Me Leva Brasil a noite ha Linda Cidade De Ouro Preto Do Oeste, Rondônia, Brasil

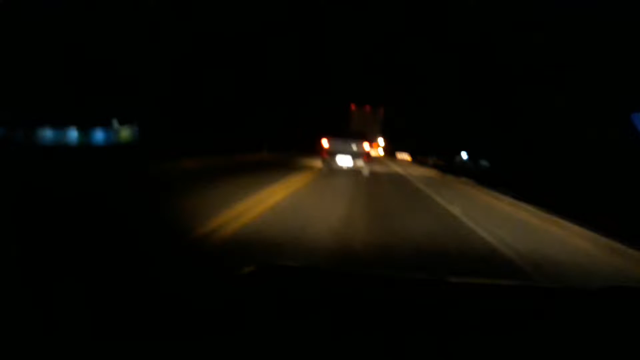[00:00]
Estão chegando em Ouro Preto do Oeste Rondônia Lá é a cidade de Ouro Preto Pra quem nunca viu Ouro Preto de noite É a minha cidade que eu moro há 34 anos